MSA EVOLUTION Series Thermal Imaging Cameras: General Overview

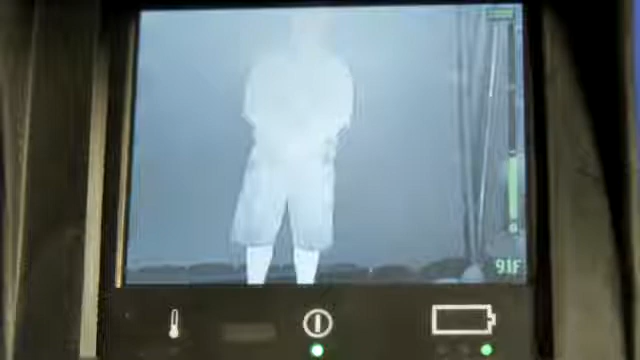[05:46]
You have a temperature bar graph on the one side, you've got a digital temperature readout, and you've got the little dot crosshairs in the middle. It's all green. That lets you know that you're in that lower temperature environment. When you kick into that low sense mode, where your higher temperatures are, you notice a few things.
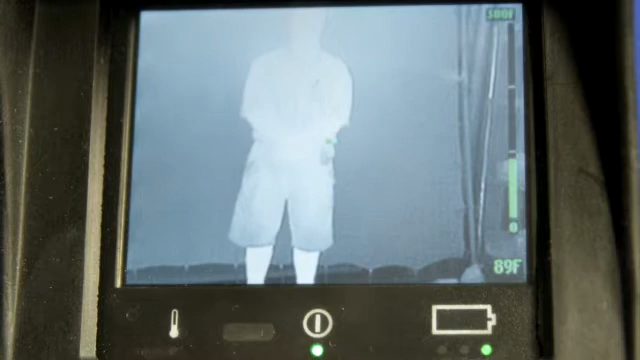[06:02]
On screen: spot 89°F
First off, all the green symbology turns to blue. Second, that bar graph, instead of going from zero to 300 degrees, goes from zero to 1,000 degrees.